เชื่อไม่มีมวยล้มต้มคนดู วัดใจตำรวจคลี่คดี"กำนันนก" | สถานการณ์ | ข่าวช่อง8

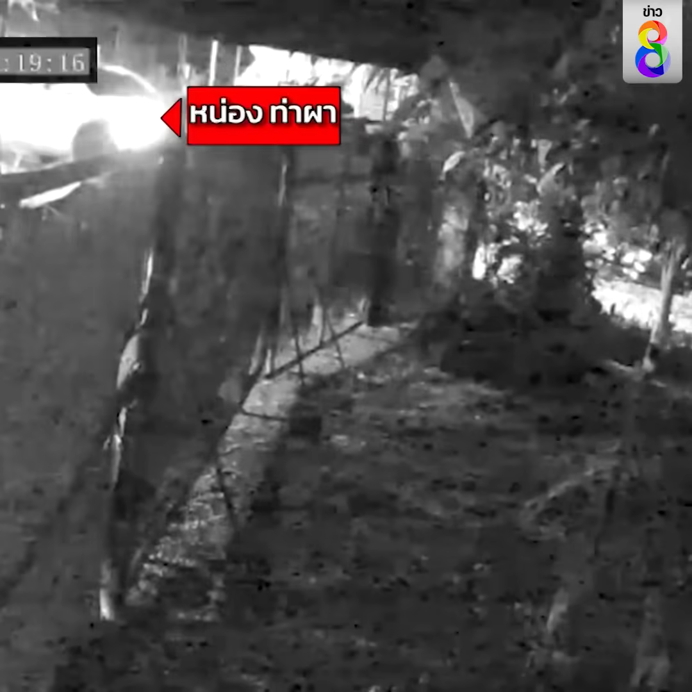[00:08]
้าดูแล้วน่าจะเป็นผู้บีที่ผล นะครับ